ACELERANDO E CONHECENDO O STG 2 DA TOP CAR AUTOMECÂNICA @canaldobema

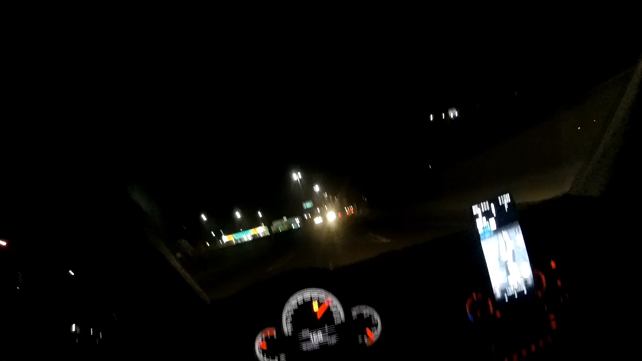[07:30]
Vamos pegar a esquerda agora, pegar o filet. Vamos ver. A gente deu essa pegadinha ali, senti ele meio amarrado, né?
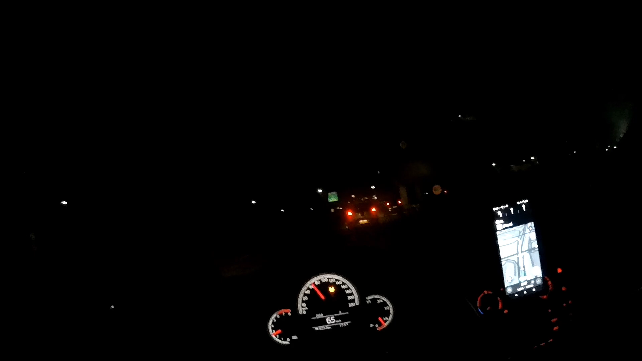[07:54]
Aí segundo o mapa dele vai evoluindo agora, ele já vai um pouquinho mais agora. Pelo menos é o que indica, né? Pelo meu conhecimento do meu carrinho. Vamos ver.
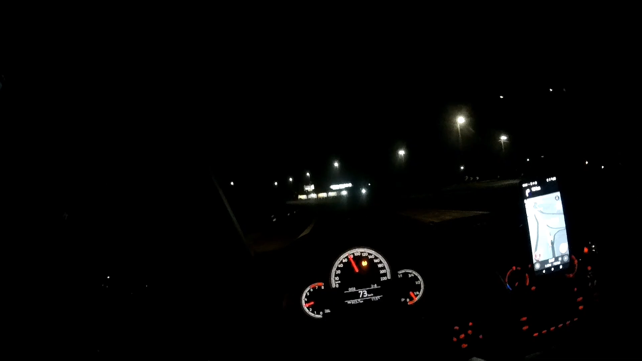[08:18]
Polícia rodoviária na frente. Polícia rodoviária na frente.